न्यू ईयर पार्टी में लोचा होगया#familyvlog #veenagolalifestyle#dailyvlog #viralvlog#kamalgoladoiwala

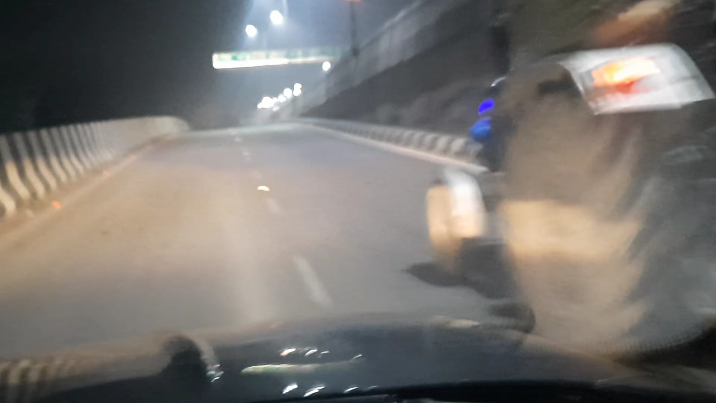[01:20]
हाईवे पर आ चुके हैं तो रात का समय कोहरा भी है यह गन्ने के ट्रक खड़े में देखें देरा आप कि अभी दोस्तों मैं आ चुकाउं यहां पर निकलते मnocें अभी आप तो इस टु опять है